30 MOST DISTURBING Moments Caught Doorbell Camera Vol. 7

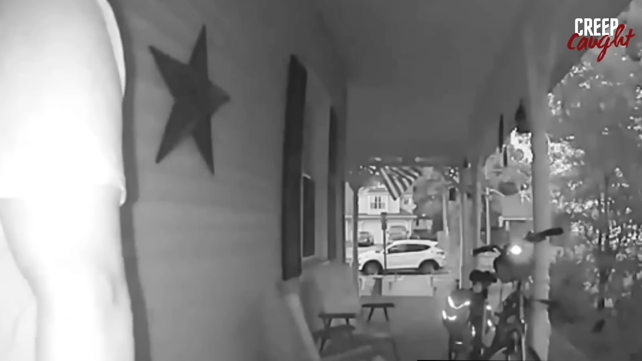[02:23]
In this chilling video, a doorbell camera captures a man, an ex-boyfriend, attempting dark revenge on his former girlfriend. As she answers the door, everything appears friendly, but he tries to hide the camera's view suspiciously. Naively, she invites him into her home.
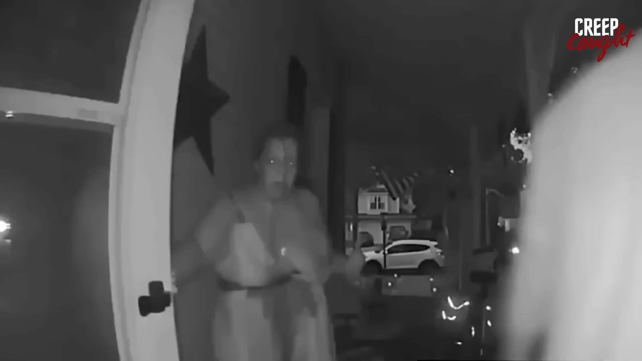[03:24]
I'll take it to over. Now it's not over because now I'm calling the cops.
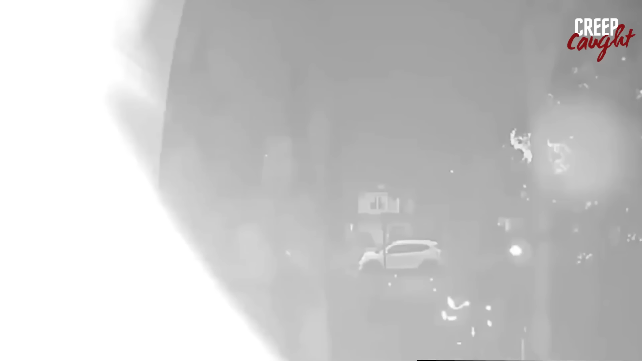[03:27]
This serves as a scary reminder that evil can hide within those we once trusted dearly. The doorbell camera captures an individual wandering around the front yard, near the swimming pool.
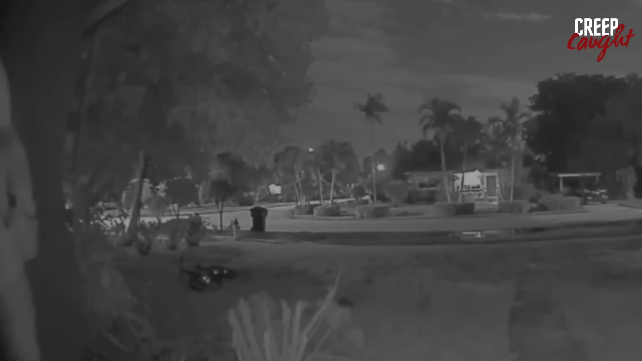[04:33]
The footage shows a person carrying a backpack and holding a flashlight, attempting to pry into the house. He is clearly snooping around, trying to gain entry. However, after a brief moment, the individual makes the decision to abandon his plan. Yeah, hey, I'm gonna call the police. What you want? Hey. I see your face. Yo, I see you.
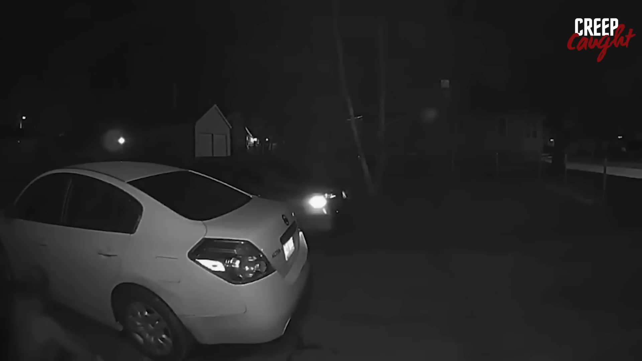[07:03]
Moments later, he hides anxiously behind a parked car, clutching a mysterious club-like object. His heavy breathing and profuse sweating betray his nervousness. Furtively, he scans the street and then back at the front door. The man appears to be under the influence of something. Realizing that no one is answering the door, he walks away. But just as he leaves, a voice warns that the police are on their way. The source of the voice remains unclear.
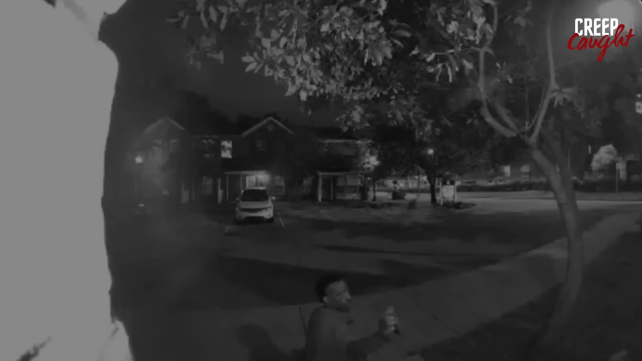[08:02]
In the doorbell footage, the individual behaves oddly. Firstly, they place an object obstructing the view of the doorbell camera. Subsequently, they grab a package, or some unidentified item, and leave the scene.
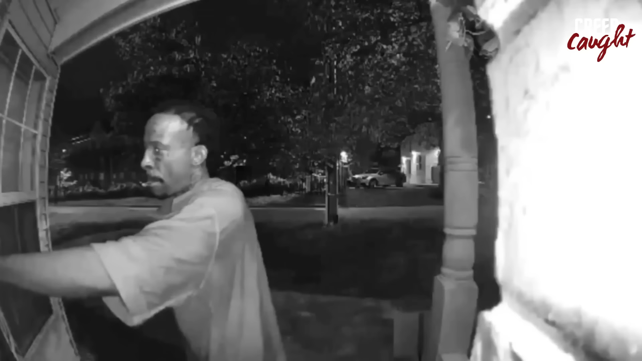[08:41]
Such actions appear perilous and raise concerns.
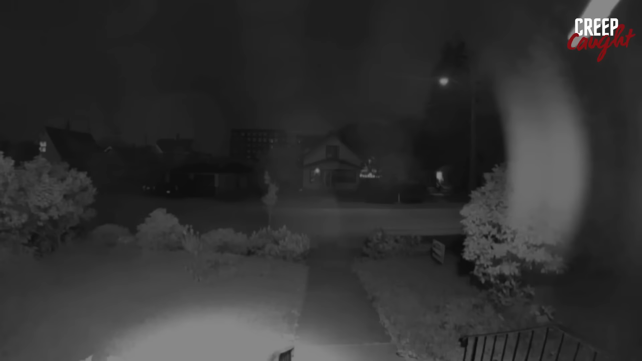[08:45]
In this video, the person attempts to enter the house with an air of familiarity, as if it were their own home.
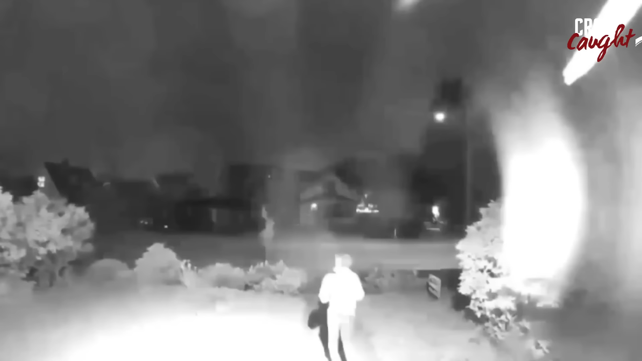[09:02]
However, they abruptly depart without any apparent reason for their actions. The motive behind their behavior remains unknown. Dogs make wonderful companions.
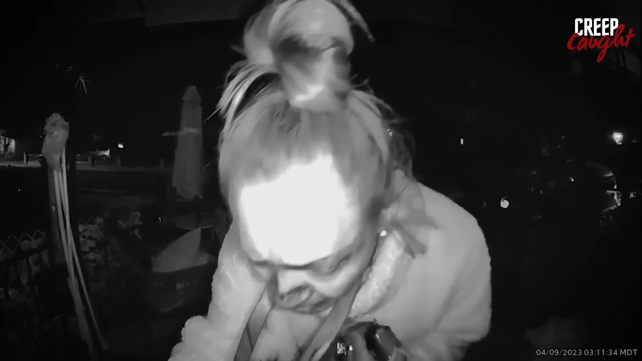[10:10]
Unbeknownst to him, a peculiar event unfolded while he slept. Later, upon waking and checking his phone, he was horrified by a notification revealing a strange incident captured on his surveillance camera.
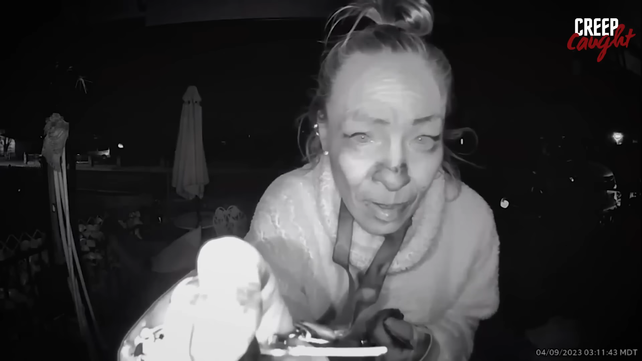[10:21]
The footage displayed a woman persistently attempting various keys to enter the house, even searching for a hidden one. Bafflingly, she tried the doorbell camera too. The woman's erratic behavior escalated, hurling rocks at the homeowner's car and struggling with the locks.
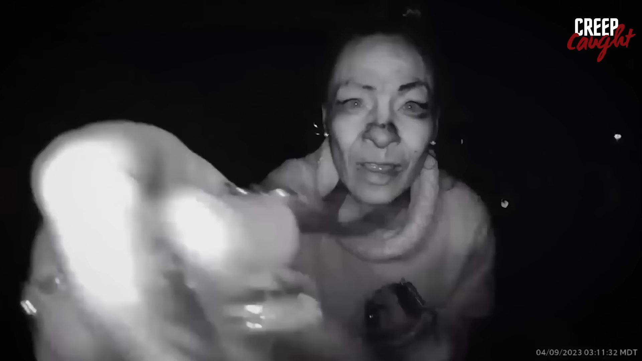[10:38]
The homeowner claimed he didn't recognize the woman, who eventually departed mysteriously, leaving her intentions shrouded in uncertainty.
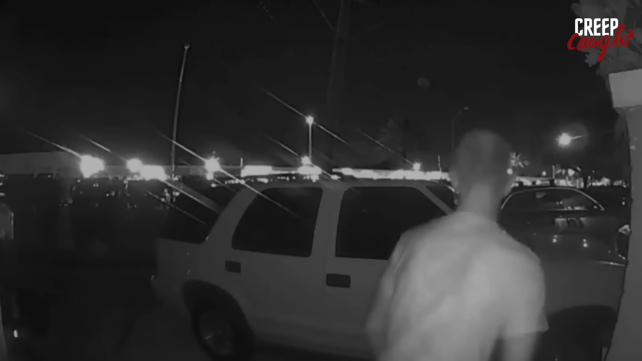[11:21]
The video captured by the doorbell camera reveals a sequence of events. Initially, an individual is seen behaving suspiciously around a car parked in front of the house, appearing to snoop around it. Eventually, the person discovers that the car is unlocked, prompting them to enter it.
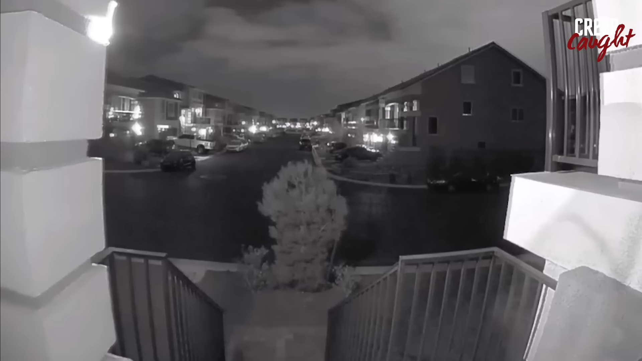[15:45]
Let's hope they are caught soon, if not already. Late at night, security footage captures a man dressed as Michael Myers,
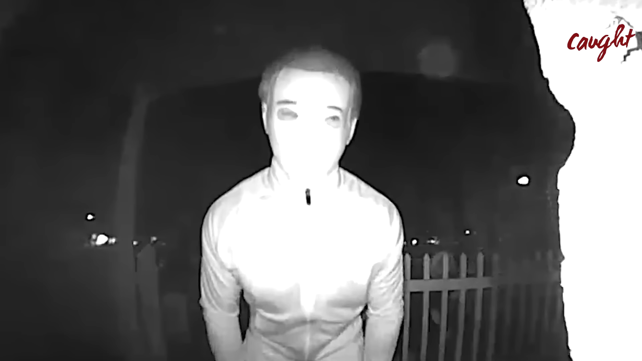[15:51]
standing menacingly outside a house. Maybe he has cruel intentions or just playing a prank, but the homeowner doesn't find it funny. The eerie scene unfolds. Suddenly, the man lunges at the camera, startling the homeowner. She questions his actions. He continues staring, trying to intimidate her before eventually leaving without a word. What is wrong with you?
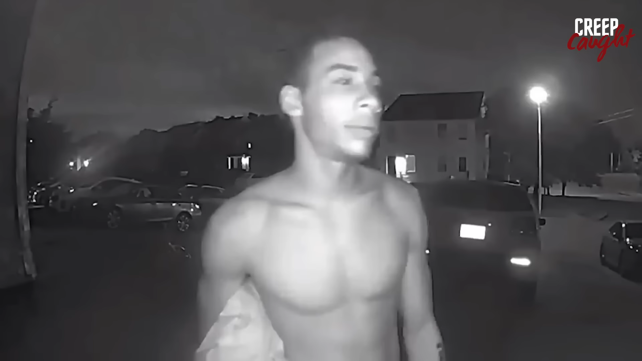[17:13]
The response of Hill Manor remains unseen, but surely they're unnerved. One should never open doors to strangers, for we can never be sure of their intentions.
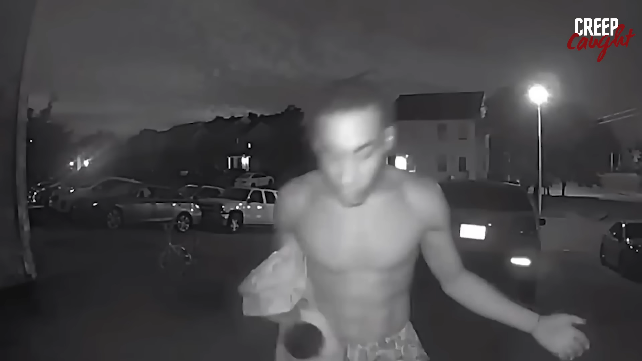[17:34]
The video captures a strange encounter, leaving us wondering what lies beneath the surface.